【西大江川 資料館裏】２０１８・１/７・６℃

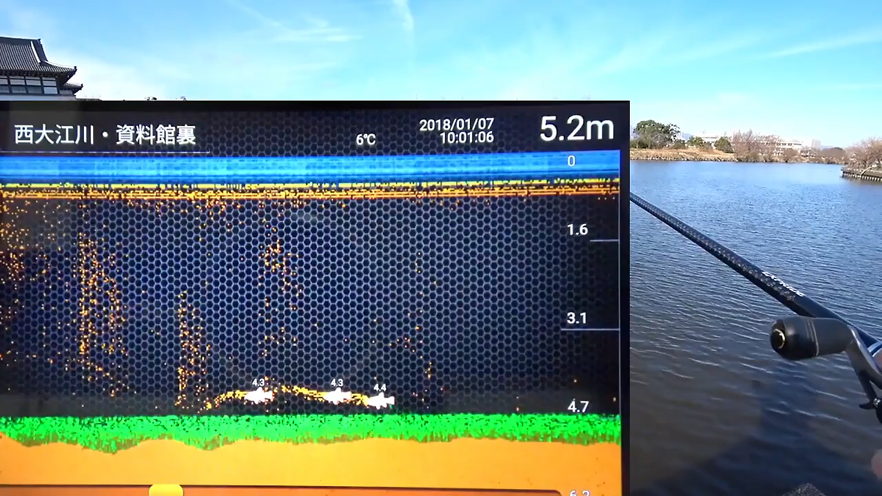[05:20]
On screen: depth 5.2 m, water 6°C
川のこの西大江川の真ん中あたりに少しだけ映ってますね。まあ多分小バスでしょうけど、いやーここはもっと映ってるかと思ったけど、